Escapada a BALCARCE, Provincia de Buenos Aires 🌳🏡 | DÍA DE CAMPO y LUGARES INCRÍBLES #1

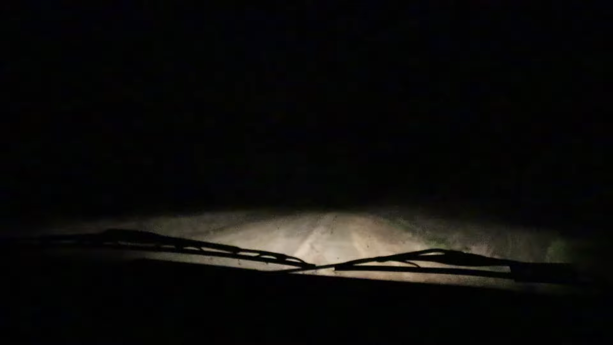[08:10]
¡Ahhh! O sea, es boca de lobo. Miedo, miedo, miedo. Y encima como está nublado, no hay estrellas. No, no está terrible. No hay nada. No saben el miedo que manejo. O sea, es como un miedo raro porque yo sé que no pasa nada. No pasa nada. Está súper tranquilo por acá.